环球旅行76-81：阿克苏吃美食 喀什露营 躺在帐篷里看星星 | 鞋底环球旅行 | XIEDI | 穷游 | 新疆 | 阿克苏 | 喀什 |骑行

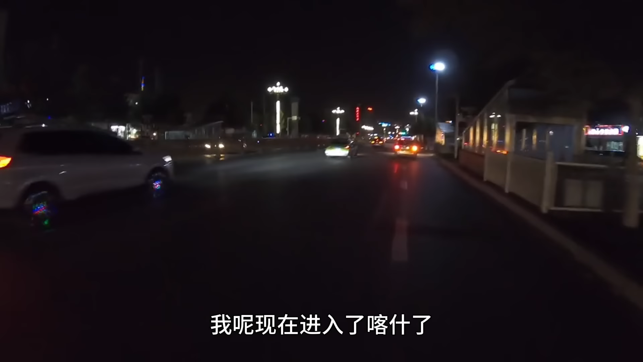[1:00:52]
我呢现在进入了喀什了，
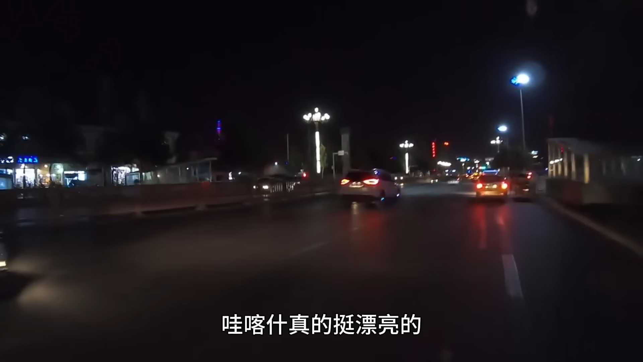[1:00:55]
哇，喀什真的挺漂亮的，
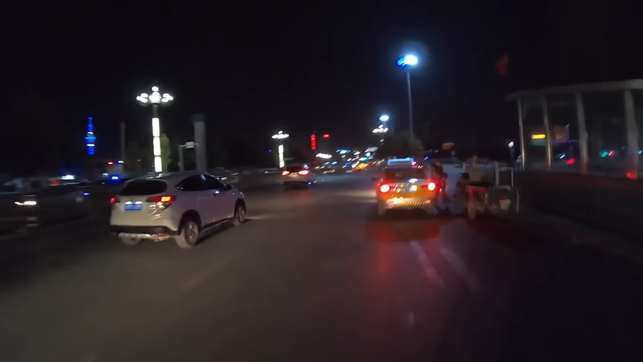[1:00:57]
夜景，你看你看看看，很有感觉啊。